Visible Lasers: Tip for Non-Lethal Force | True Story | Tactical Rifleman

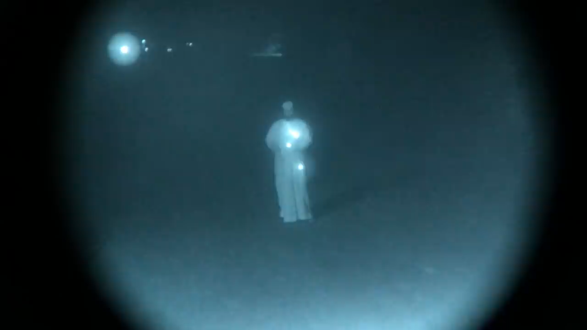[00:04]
there were like 20 ir lasers all over this guy all over i mean that was some funny right there and he couldn't see him
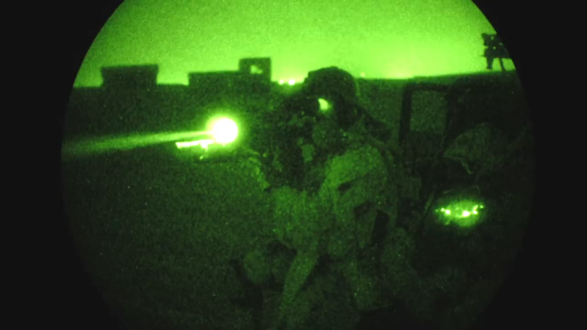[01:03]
pull the trigger and you would hit you get a couple hundred meters with them which is about all you could identify friend or foe anyways um